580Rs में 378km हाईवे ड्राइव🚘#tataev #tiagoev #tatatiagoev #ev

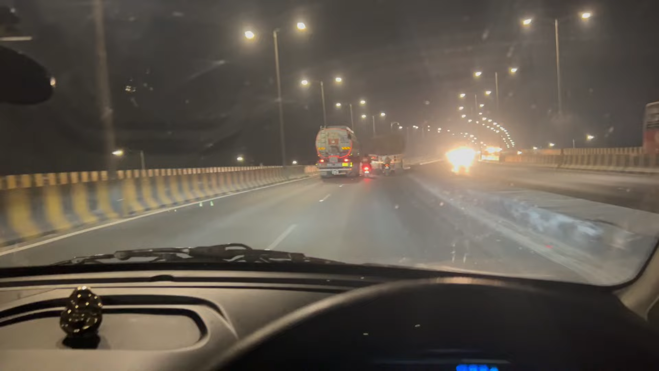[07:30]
बाइपास पे हम पहुच गए है अच्छ शो मिटर की दूरी पे
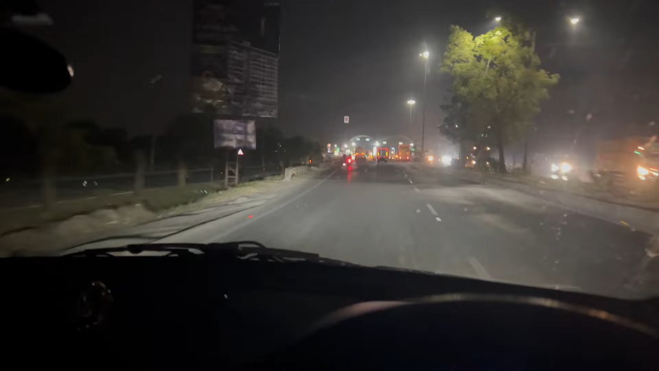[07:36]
ही हमारा चार्जिंग स्टेशन है यहां पे टाटा पावर का चार्जिंग
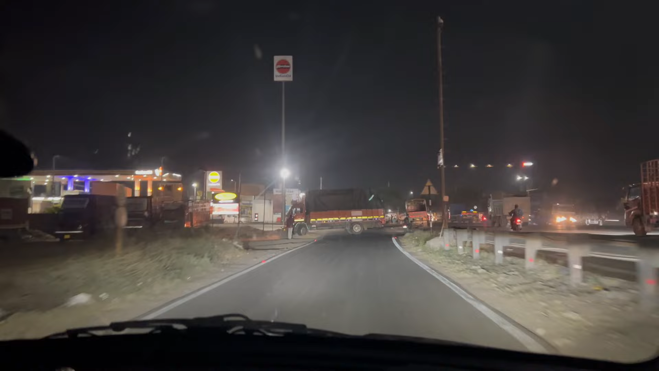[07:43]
स्टेशन है इंडियन ओईल का जो पेटरल पमपे इदर ही
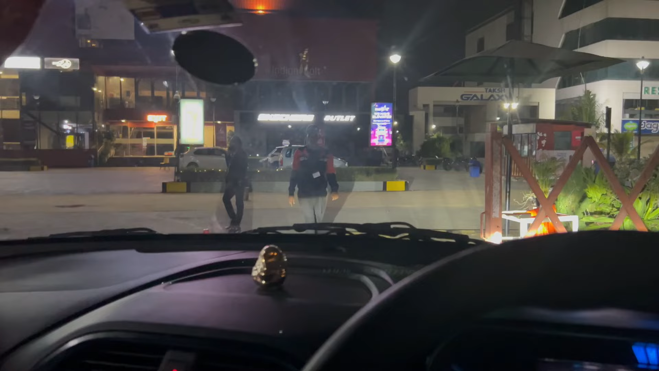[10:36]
रात को यहां पे नो एंट्री हो जाती है बट चार्जिंग के लिए तो साहे दोपन रहता होगा चार्जिंग
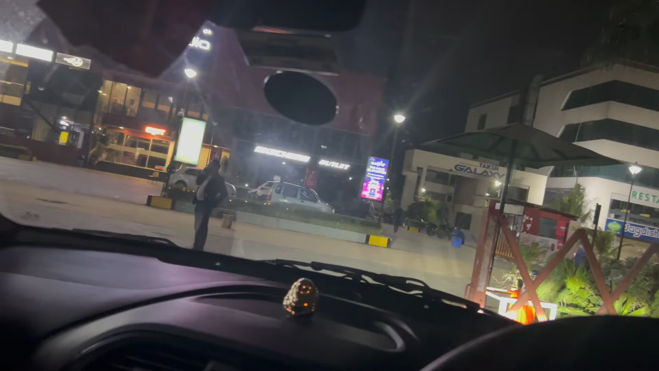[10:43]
चार्जिंग के लिए खोल रहे हैं बाकी आम गाड़ियों के लिए एंट्री बंद है एक की बीचे करते हैं